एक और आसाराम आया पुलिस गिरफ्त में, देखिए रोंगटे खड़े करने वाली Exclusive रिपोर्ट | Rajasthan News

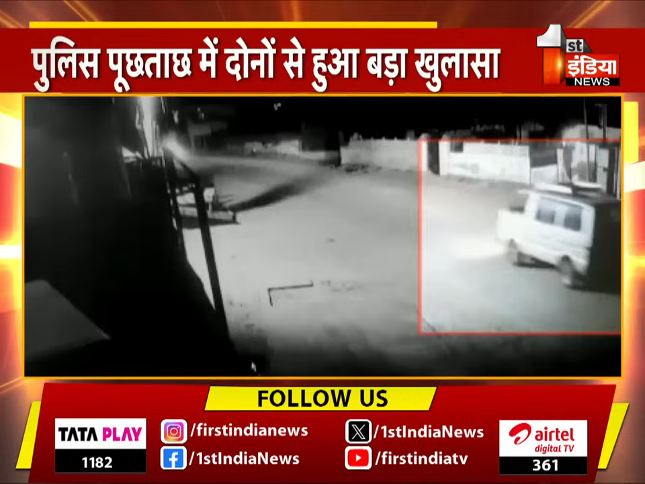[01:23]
टार के निश्वान ओमिनी वैन के हैं बस यही कलू पुलिस के लिए वर्दान बन गया